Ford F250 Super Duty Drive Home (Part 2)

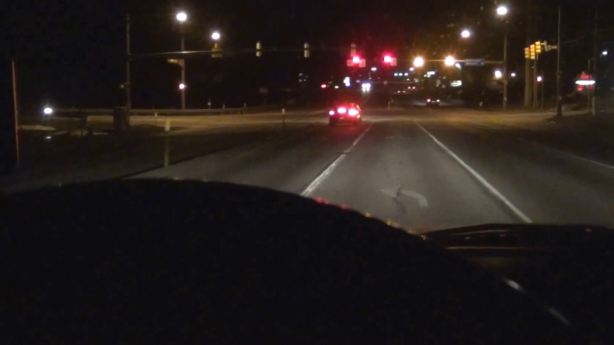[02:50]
I'm about ready to pass these two cars, so I'm going to put the camera down for one second.
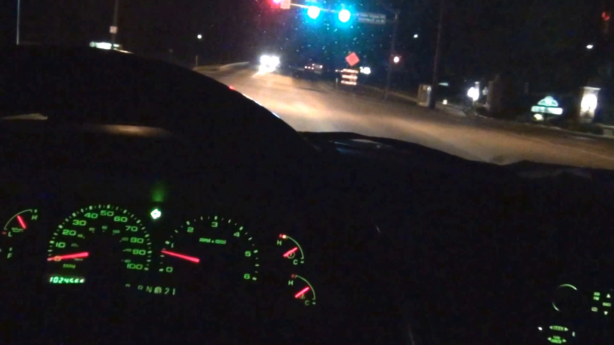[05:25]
You know what? I ain't sitting here with this goddamn red light, so we're gonna go for it.